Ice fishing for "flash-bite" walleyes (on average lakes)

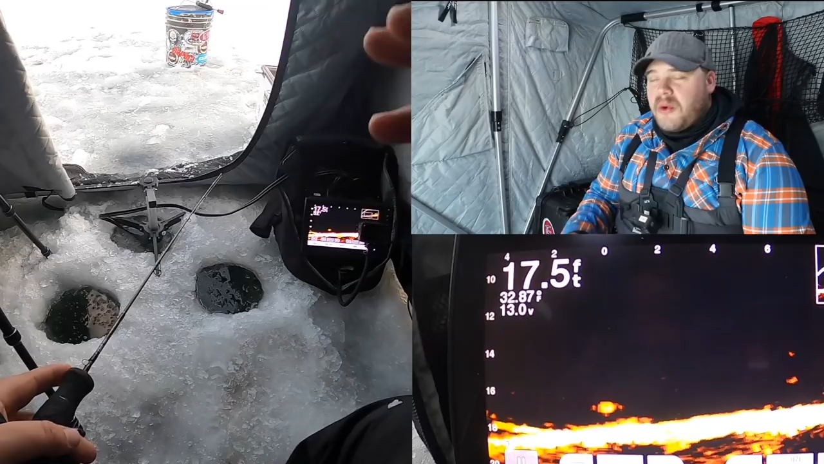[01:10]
On screen: depth 17.5 ft
bite window that you just you have to capitalize on every opportunity to catch a fish and right at sunset I believe it was four there's a fish no way this would be really good timing if it's a walleye and
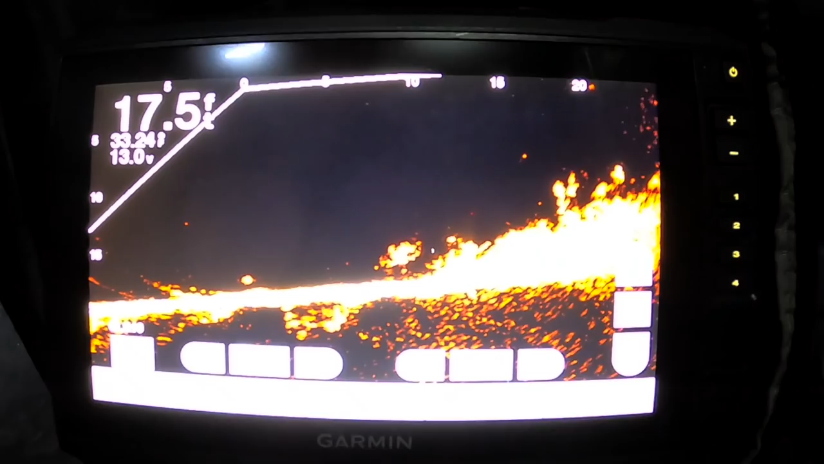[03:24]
scope to see exactly where the weed edge stopped so every hole is within about a foot of that weed edge to say maybe eight feet off of it just that kind of narrow strip right where that
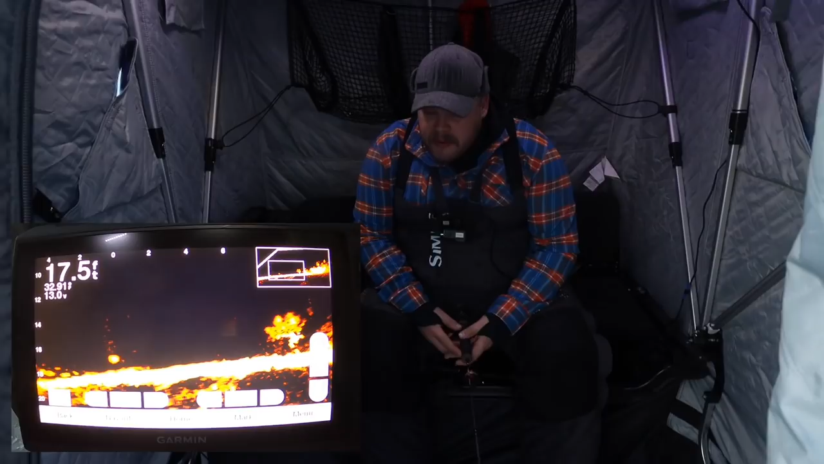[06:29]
you have any opinion on opinions on walleyes um I don't like them a lot of the time sometimes I do there's either a walleye or a rock bass about to eat that dead stick
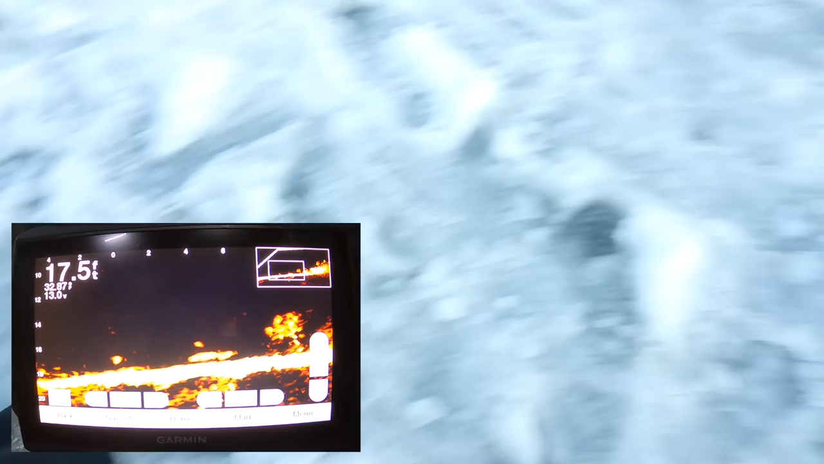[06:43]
you can see them online oh maybe it's a big pike is it going down it's going down what